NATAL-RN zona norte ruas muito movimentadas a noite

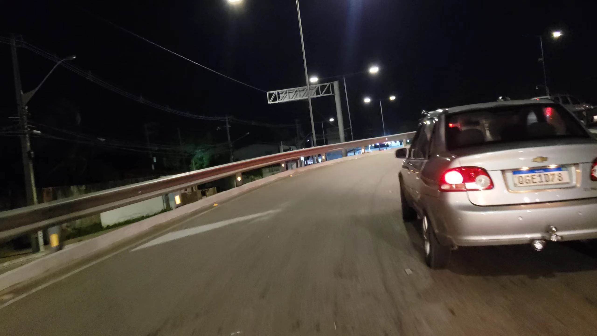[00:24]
Direto aqui, ó, Praia da Redinha. E aqui a gente pega a direita na famosa Estrada da Redinha.
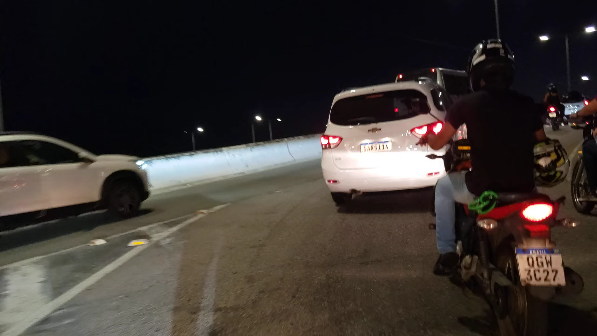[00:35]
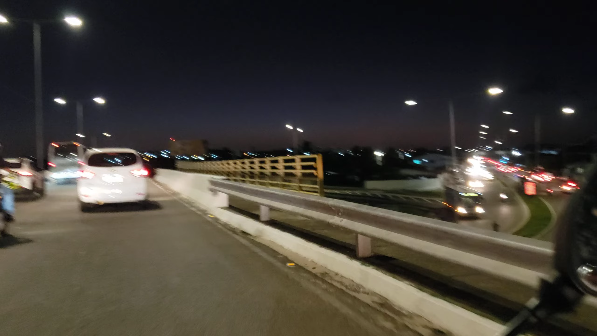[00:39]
Ali segue para pegar a Moema Tinoco. E aqui a gente vai
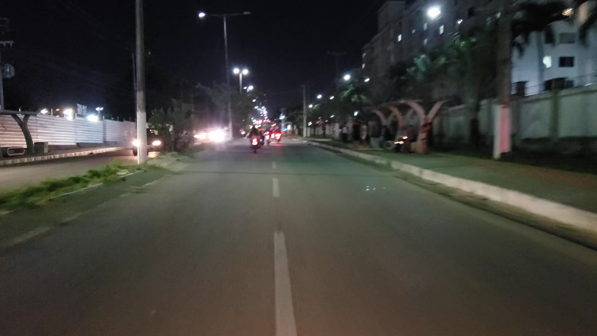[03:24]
Sempre, sempre o pessoal tem que estar tirando aí, senão não passa carro, viu? E quando chove, é aquela lagoa.
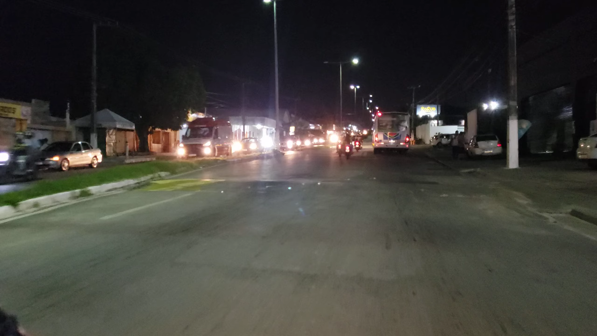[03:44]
Pra quem é da década de 2000, 99, 98, lembra que aqui é a subida da Choque.
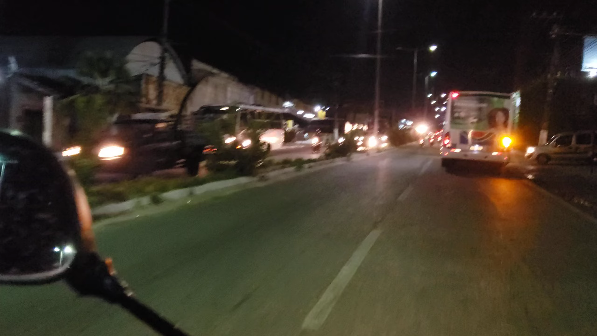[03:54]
Subida da Choque. A Choque ficava aqui à nossa direita. Hoje a Choque está ali na BR-101, quase em frente a Guararapes.
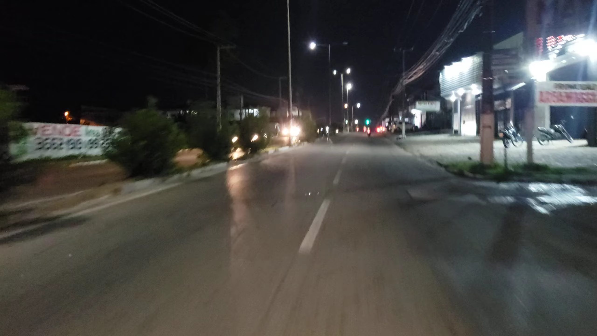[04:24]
Hoje o trânsito tá bom aqui, viu? Não tô vendo carro, isso aqui é milagre.
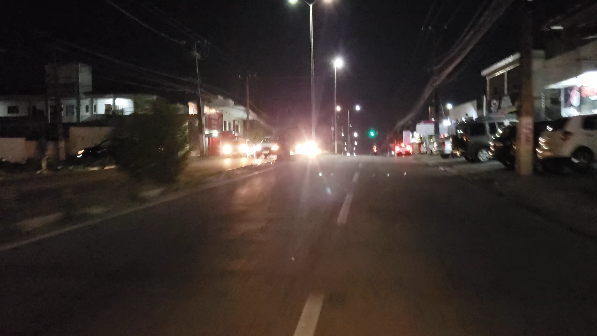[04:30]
Realmente é milagre. Vou pegar aqui
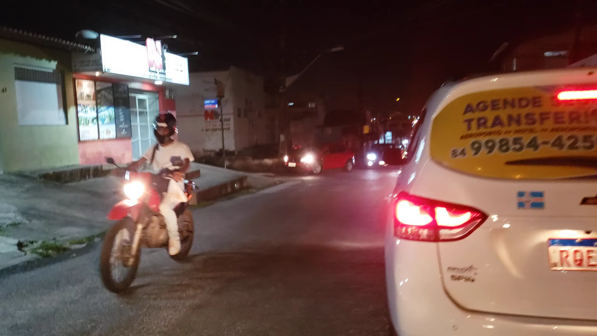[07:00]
Tanto é movimentada aqui de carro e de comércios, né?
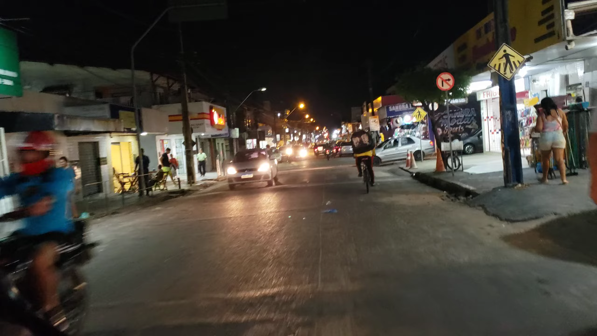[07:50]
Vocês estão vendo aí que é muito comércio mesmo. Tem muitos que já fechou, né?
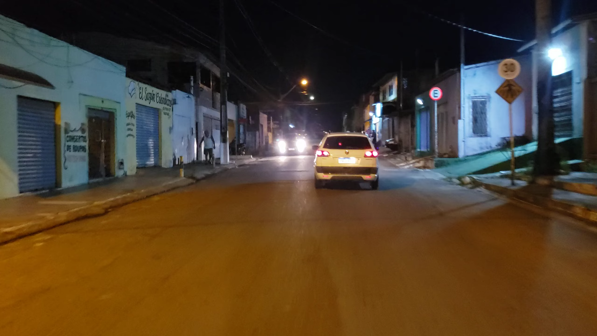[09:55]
Veio até por engano a pessoa, eita Pompeia, Pompeia velha movimentada, galera. O centro é ali onde a gente passou, né? Pra cá já é mais morto, já tem mais depósito de construção, material de construção civil.
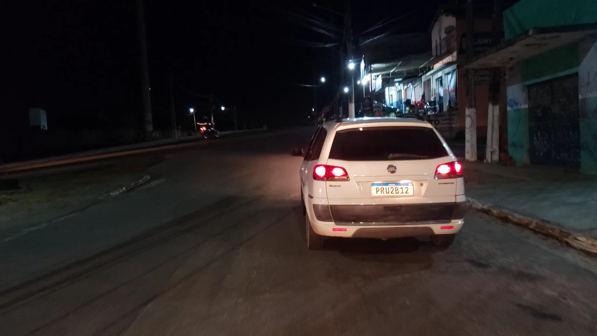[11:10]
O homem é bom. Vamos pegar aqui a Rio Doce.
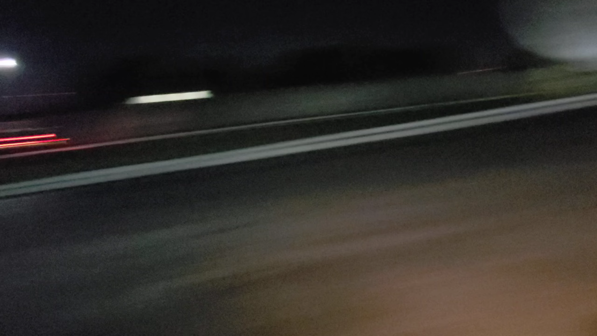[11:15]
Já estamos na Rio Doce. Rua Rio Doce. Não sei se é rua, se é avenida.
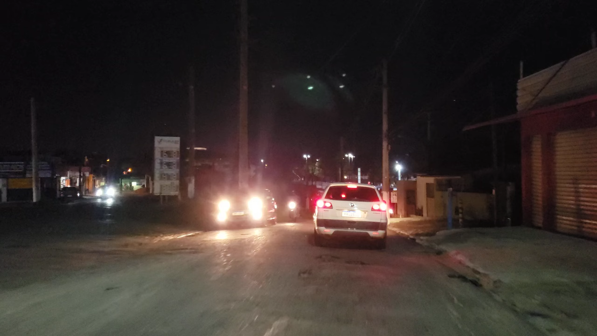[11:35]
Pode ir direto nela aqui que você vai sair lá na Moema Tinoco. Pega a Moema Tinoco, vai sair lá no viaduto da Ribinha, aonde a gente saiu, começou o vídeo.
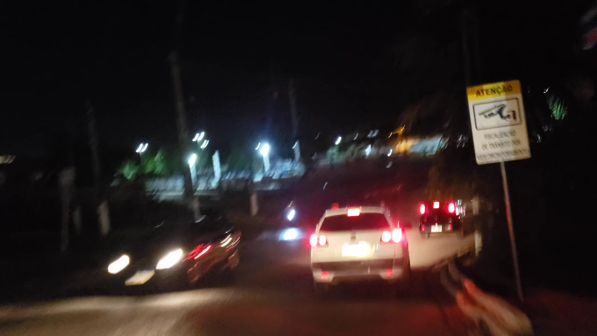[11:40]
Aqui a gente pega a esquerda.
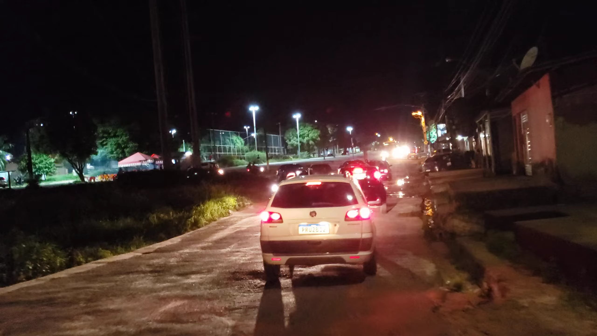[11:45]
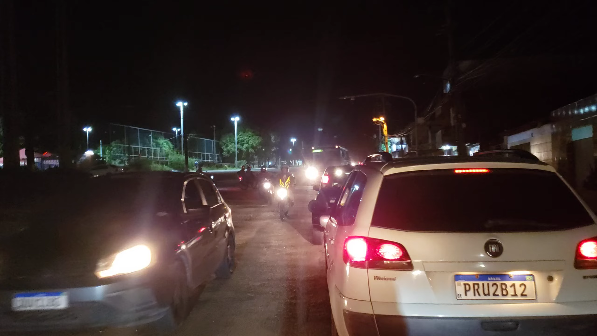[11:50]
Botaram esse poste aí para botar um sinal, já faz um tempão. Até agora não botaram, aqui precisa, viu? Que aqui para entrar ninguém dá a vez.
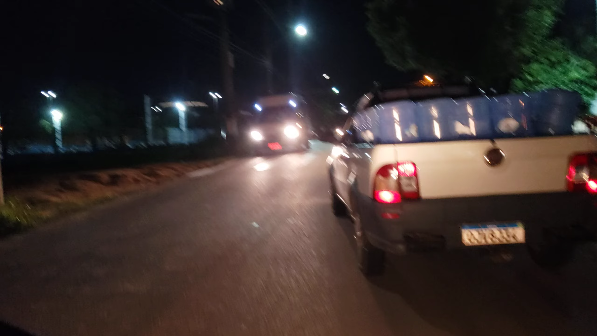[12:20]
Aqui é a rua que passa em frente à Arena das Dunas.
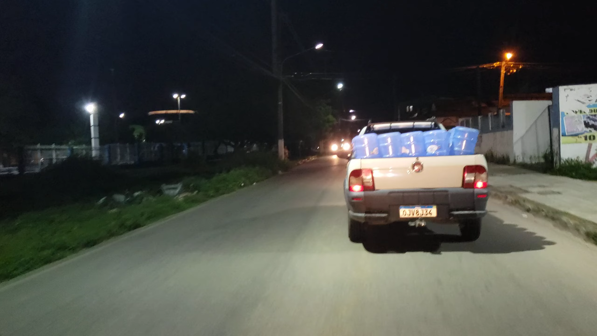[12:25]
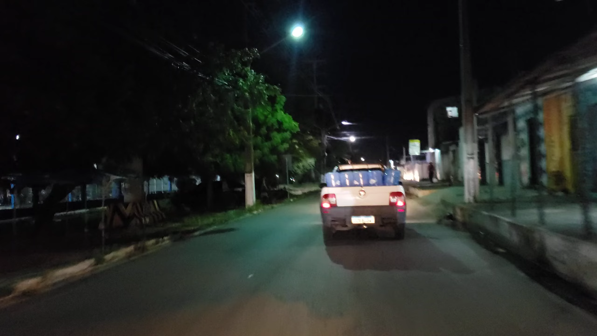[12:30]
Que Arena das Dunas, Josinaldo? Arena das Dunas é lá em Lagoa Nova. Aqui é o Nélio Dias. Ginásio Nélio Dias, tá ali ele?
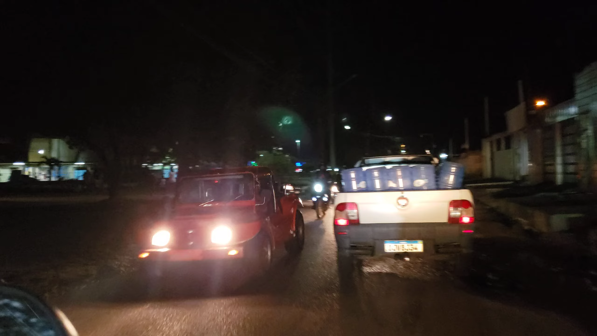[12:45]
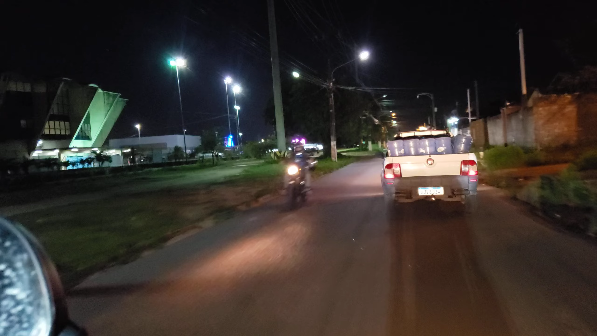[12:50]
Eita, buracão, o cara caiu dentro aí que essa doeu, viu?
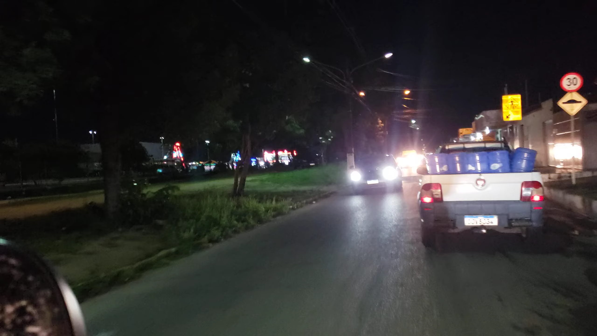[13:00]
Tem um parque aí, ó, no estacionamento do Nélio Dias.
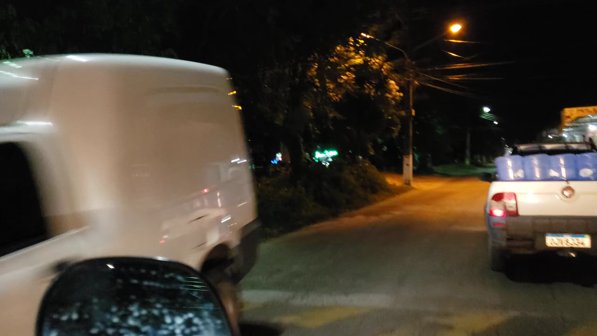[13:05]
Sempre os pessoal bota aí parque, circo, aí no estacionamento, ó.
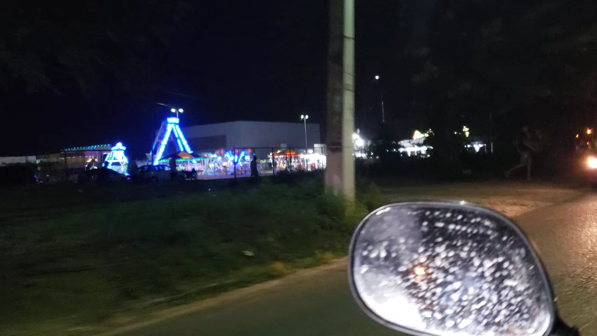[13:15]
Como prometido, a gente vai até Nova Natal.